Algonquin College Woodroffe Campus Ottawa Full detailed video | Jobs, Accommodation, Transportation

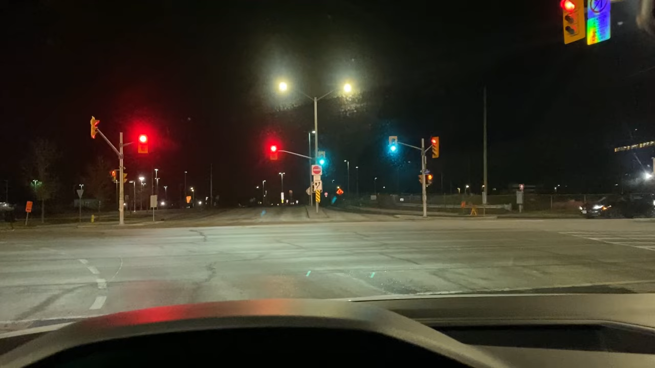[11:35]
So guys, this is the baseline station of Algonquin.
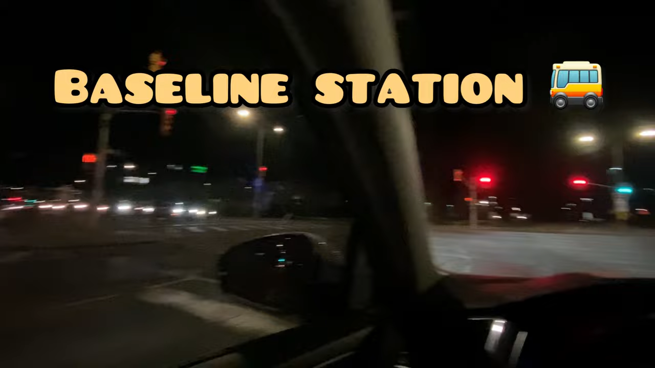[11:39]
And I'll show you that in detail.
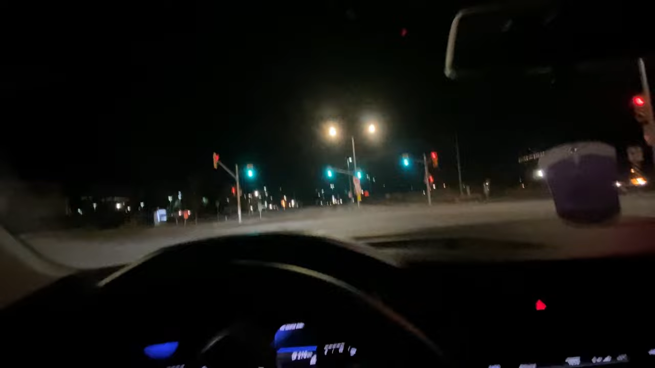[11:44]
From here you can get all the buses. For everywhere. And that's the pathway where we came from.
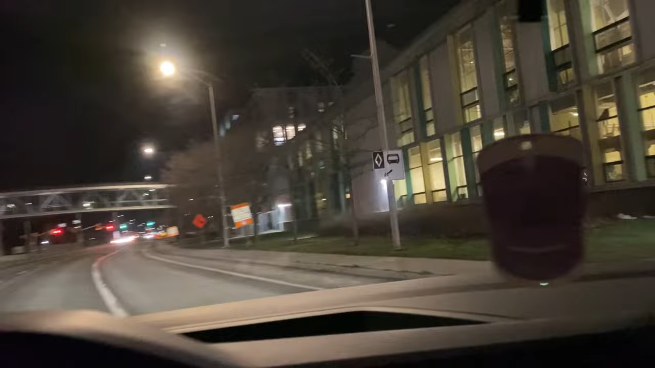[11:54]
And that's the building CA which I showed you. So that's the baseline station.